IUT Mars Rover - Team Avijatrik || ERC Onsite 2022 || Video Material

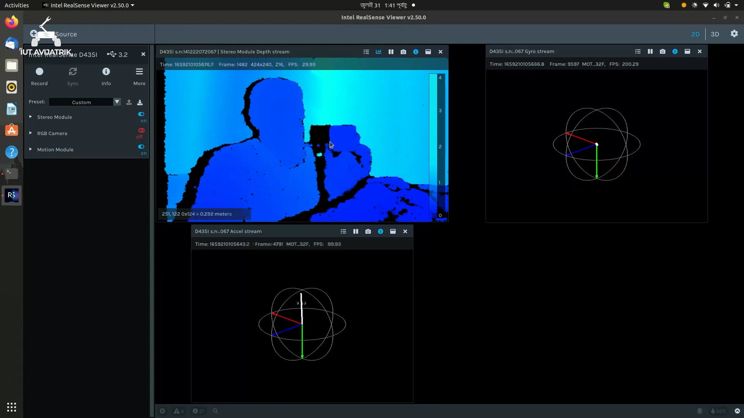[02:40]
we are using Intel RealSense D435i that have feature like stereo depth view, real-time positioning, area calculation and distance measurement.
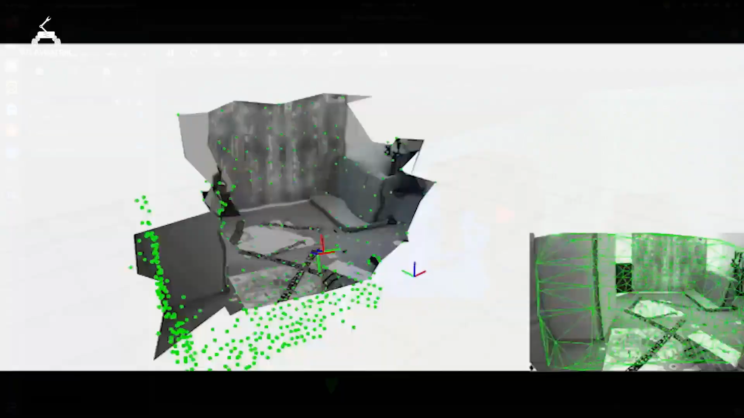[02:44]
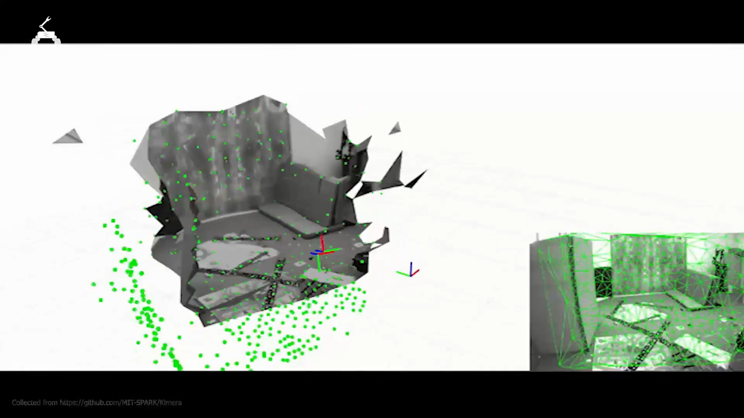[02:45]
This year, we are planning to use Chimera by MIT Spark for Slam, which will be run onboard in our Rover.
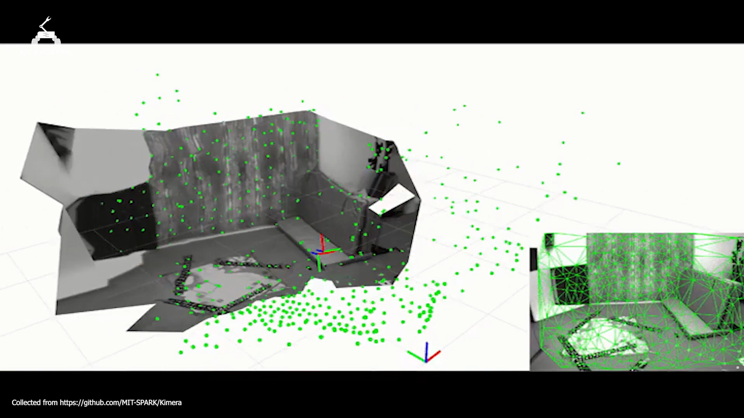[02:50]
The Slam have different features like visual inertial automatic, robust pose-agraph optimization,
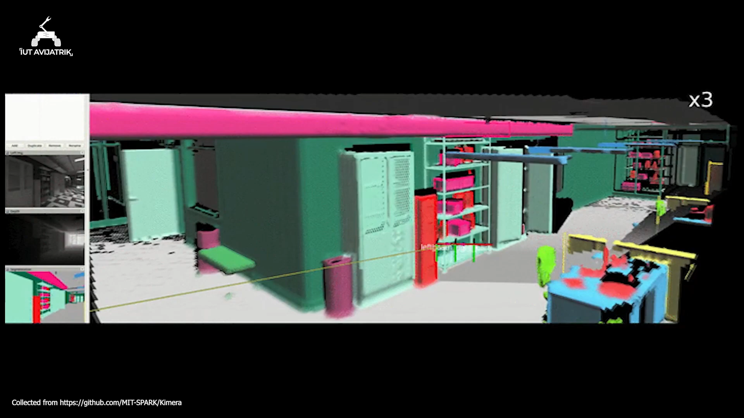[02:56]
multi-frame 3D mesh generator and semantically annotated 3D meshes.